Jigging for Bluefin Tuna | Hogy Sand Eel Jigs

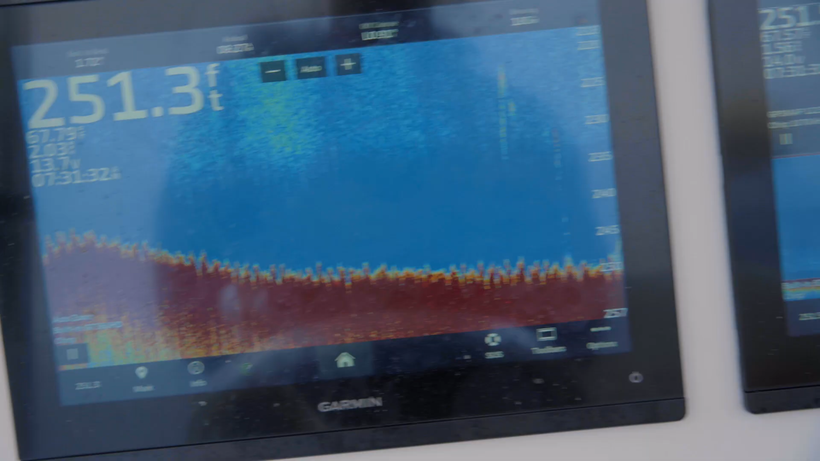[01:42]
On screen: depth 251.3 ft
And looking at the fish finder, they're very clearly on the bottom.
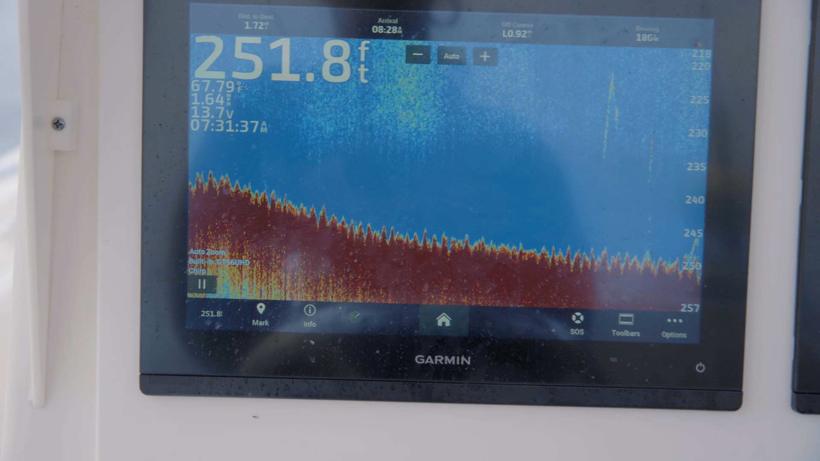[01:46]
On screen: depth 251.8 ft
So to fish it slow, a lot of times I'll just do the twitchy jig, where I'm just having that jig twitch,